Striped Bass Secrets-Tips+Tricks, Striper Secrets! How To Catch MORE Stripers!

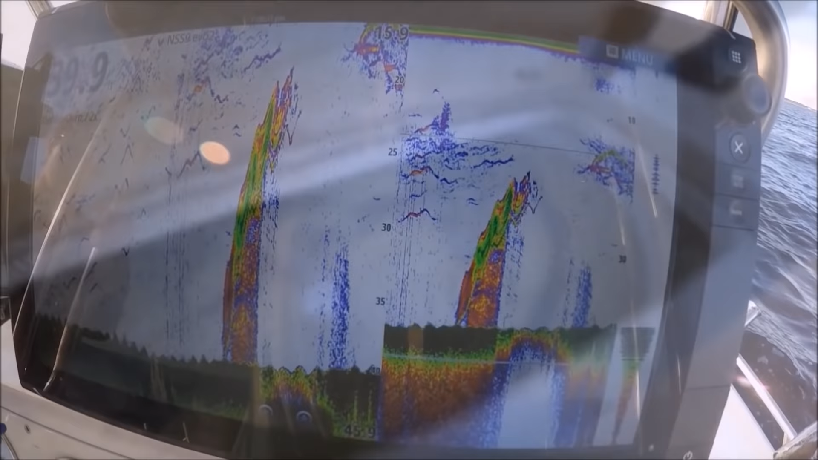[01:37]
All right, we're getting ready to throw the anchor here. You can see all these marks here.
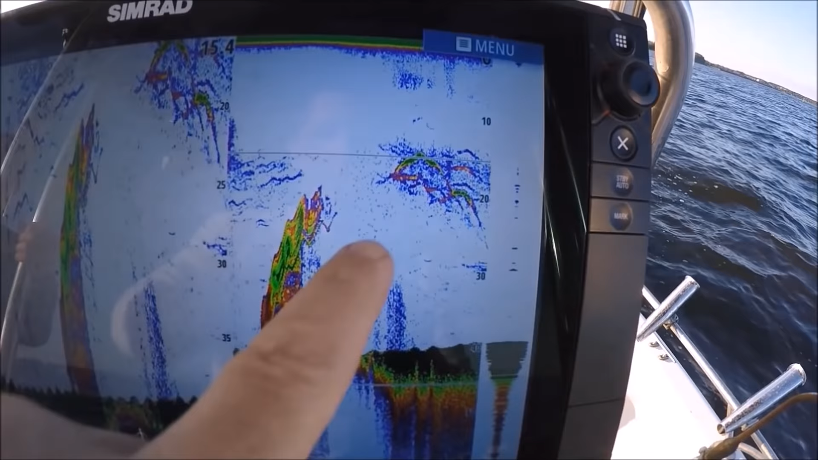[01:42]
We have bass hanging at 20 feet of water, but we're near a drop-off, and there's 40 feet of water in the deep water.
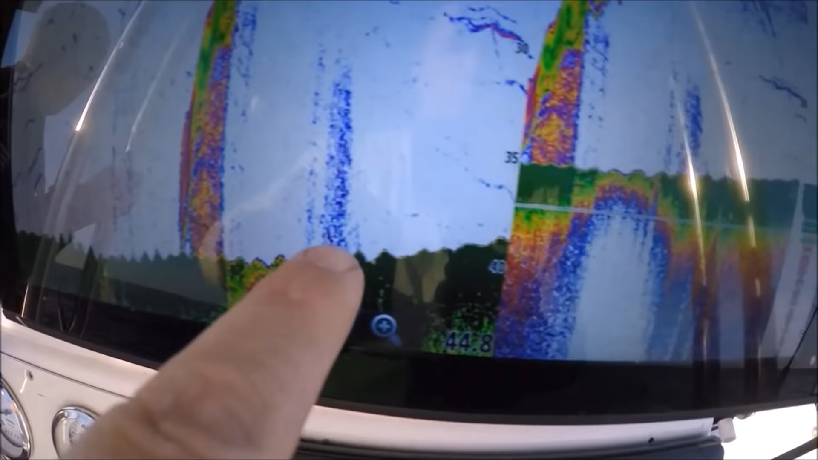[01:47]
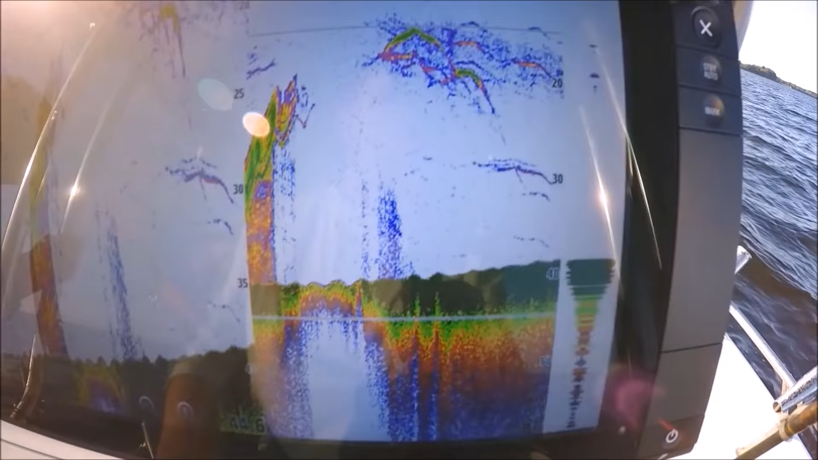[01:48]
So we want to set up where we can
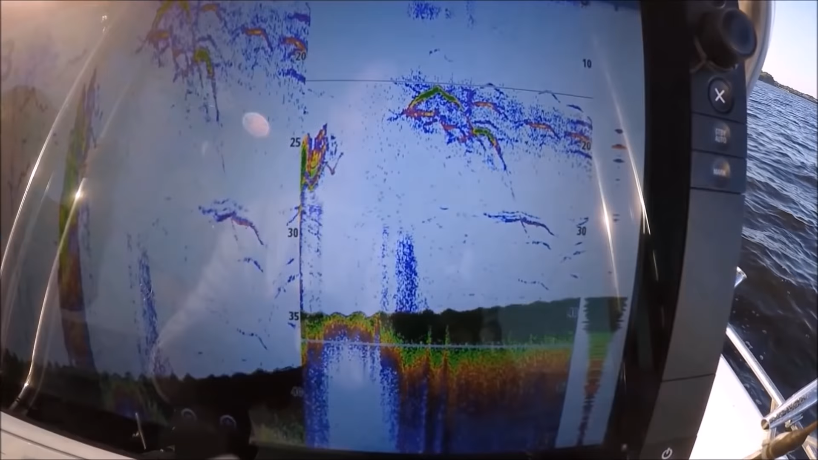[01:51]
fish in 20 feet of water that's on the drop-off, because these bass are relating to the depth, not the bottom.
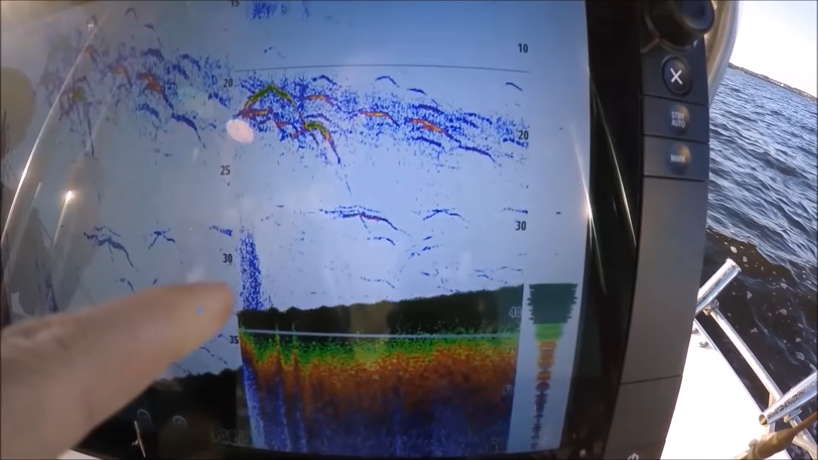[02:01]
So if we fish right here, we're going to fish below them and not catch fish. So I got the boat in reverse right now.
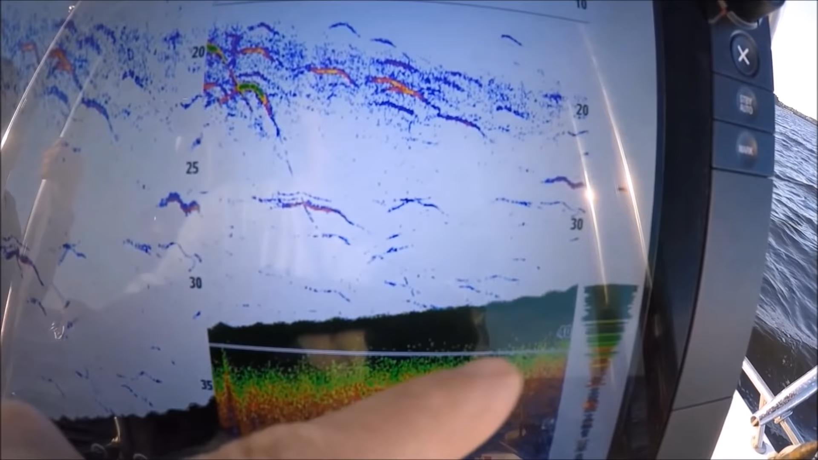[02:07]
And when this bottom is going to keep coming up, because we're going in reverse, when this bottom meets where these fish are in the water column, that's where I want to put our baits.
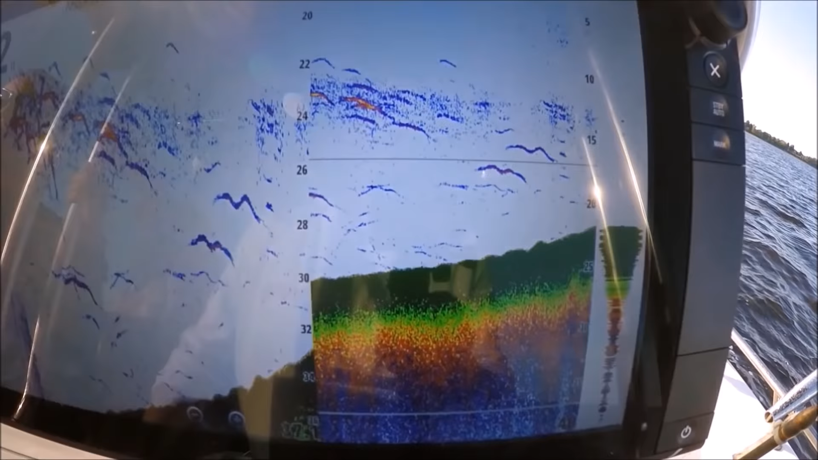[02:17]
Stand by to drop. It's coming up. It's coming up.
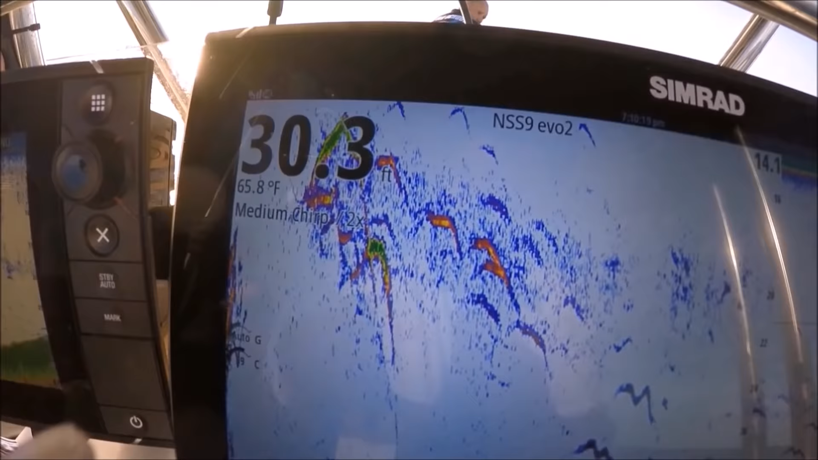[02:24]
On screen: depth 30.3 ft, water 65.8°F
See, those are nice fish right there.
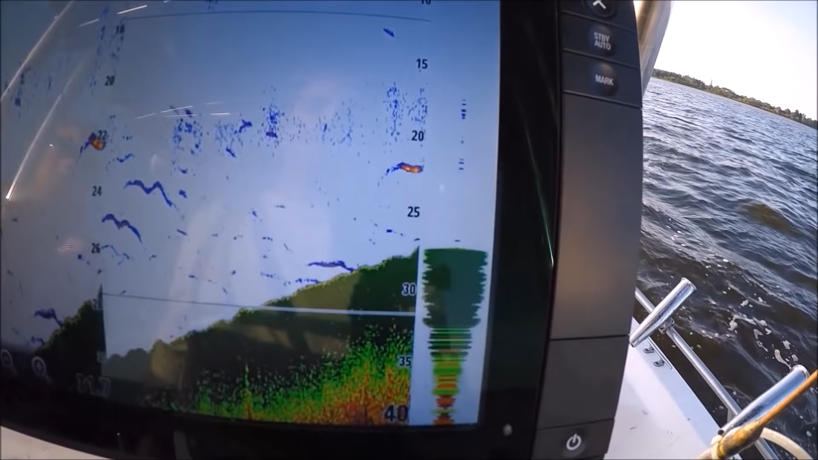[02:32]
All right. We're almost on the money. Right where these fish, here, meet bottom,
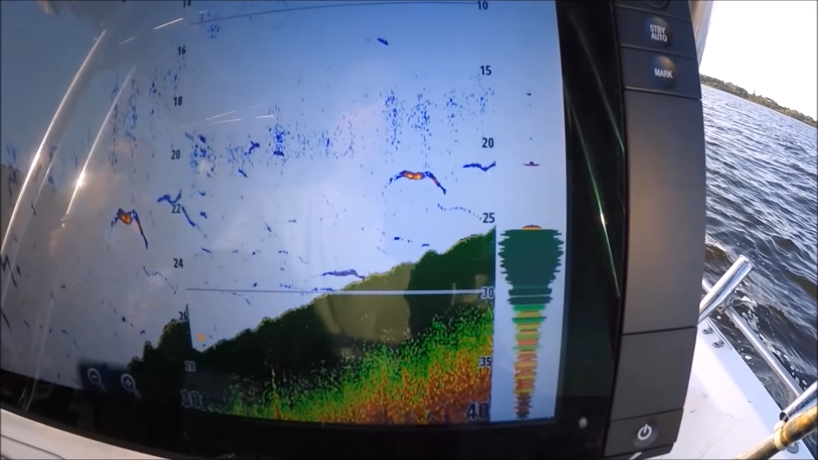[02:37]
we're going to drop the anchor, because we're going to go parallel with the current as well.
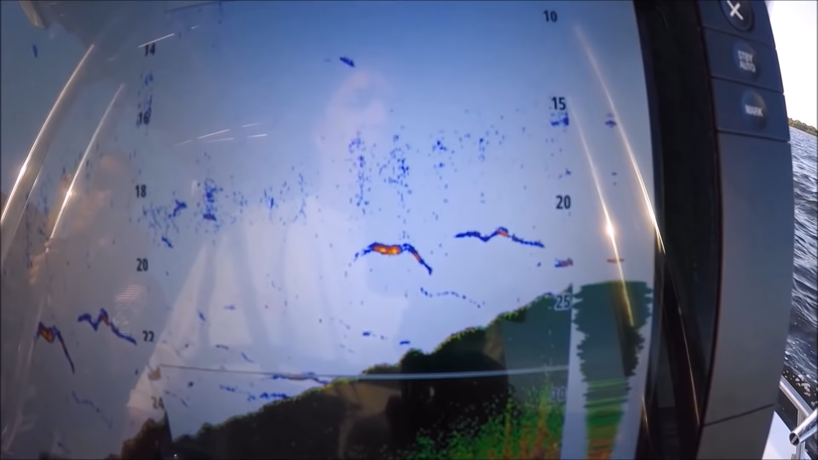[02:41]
Normally, you'd have to anchor ahead of that, let your anchor out so you get on it, but we're going to go right on top of it.
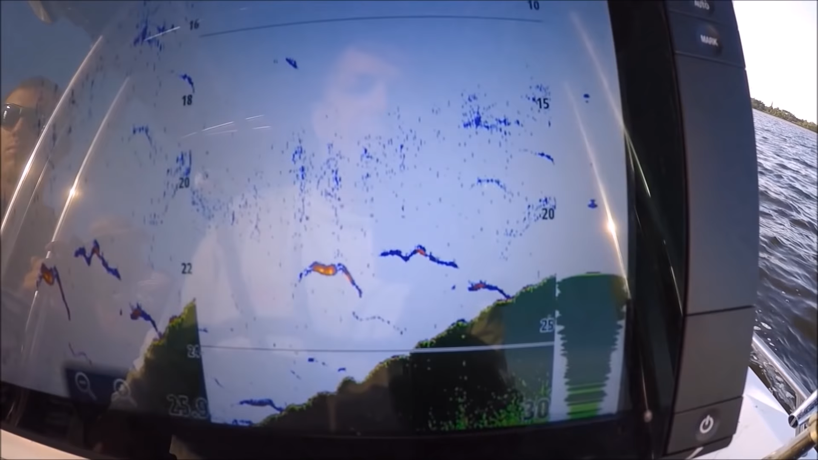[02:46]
Drop it down right there. Let her go. We got some good marks here.
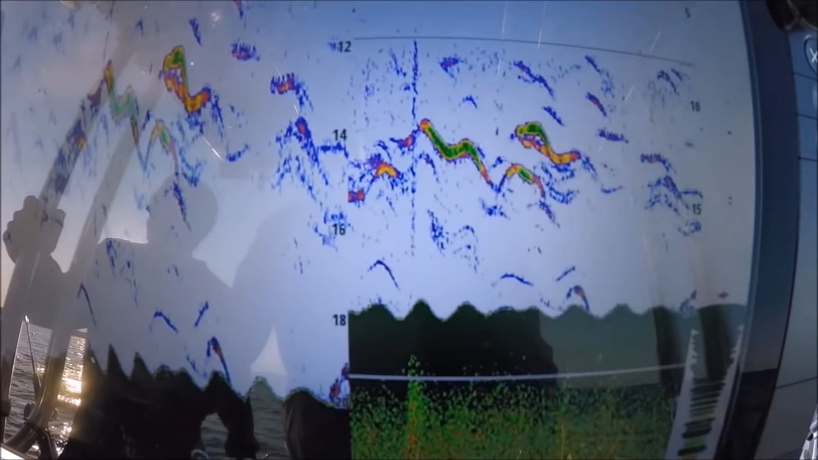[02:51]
Multiple marks like that on top of each other almost always mean bass. Always. You'll never see a bass swimming by itself. Even you go to the tank over there in Bass Pro Shops, they got two striped bass in that tank.
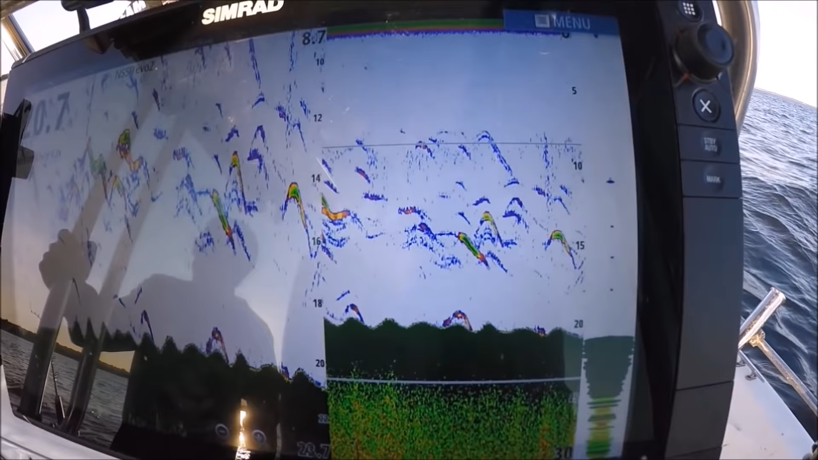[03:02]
They're right next to each other. There's a double arch. We call it a double arch.
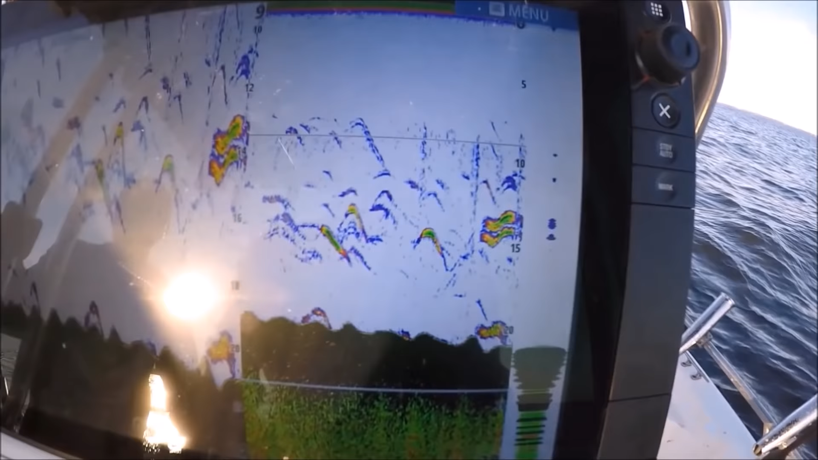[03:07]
That's two bass. All right, cleat her off there.
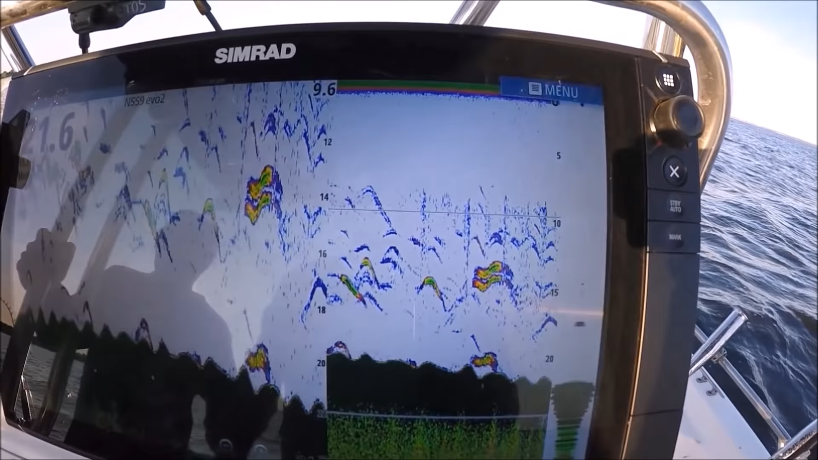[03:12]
Worms, baby, worms.